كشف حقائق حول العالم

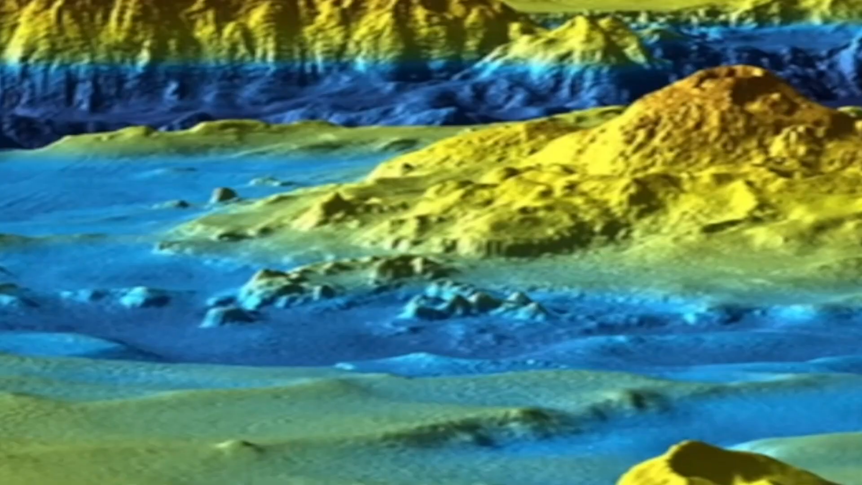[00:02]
الكشرة الارضية من علماء علشان يعملوا صور لقاع المحيط والكشرة الارضية
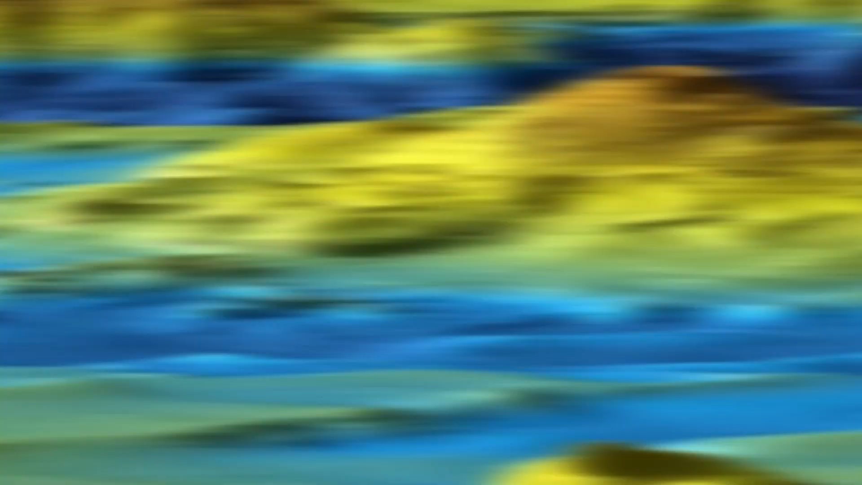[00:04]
يستخدموا
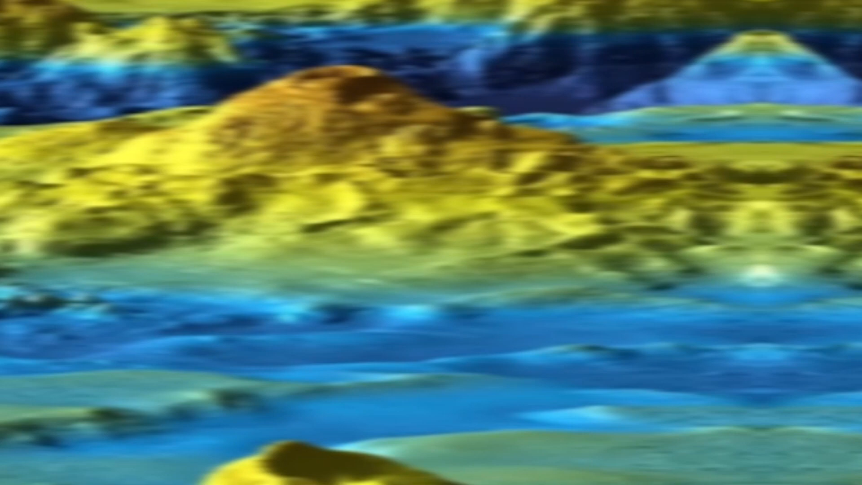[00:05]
مسدسات هوائية تقوم تتحرك الموجات الصوتية لحد ما توصل للكشرة الارضية اللي في المحيطات
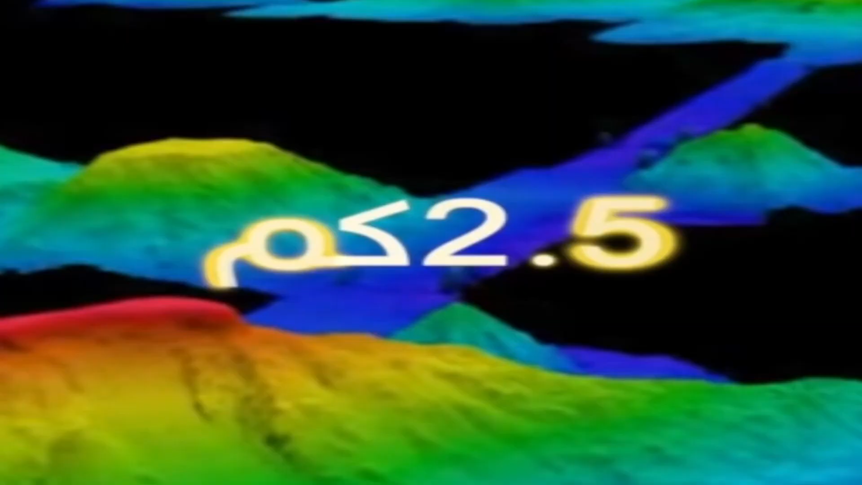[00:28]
واكتشفوا انهم ممكن يستخدموا الأجهزة في استقبال تردد
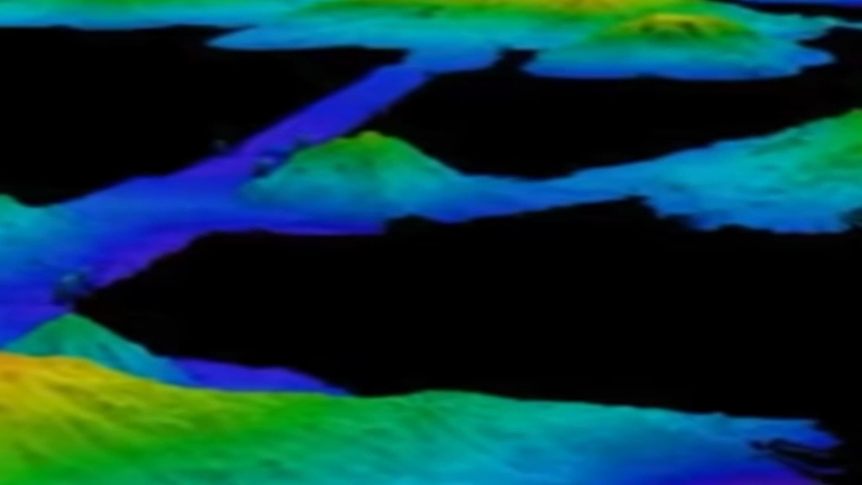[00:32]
صوته بدل المسدسات الهوائية ويرسموا صور وخرائط لقاع المحيط